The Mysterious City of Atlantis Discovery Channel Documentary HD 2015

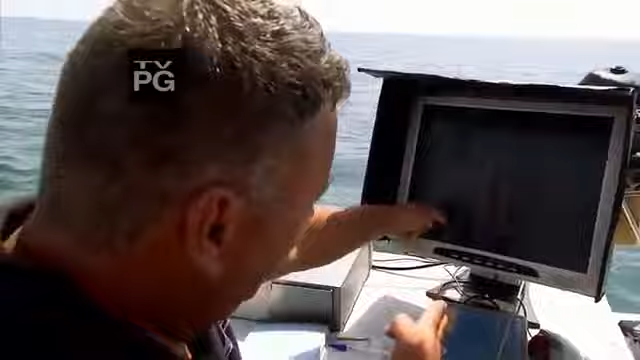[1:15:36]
The sonar images show what looks like man-made structures on the sea floor.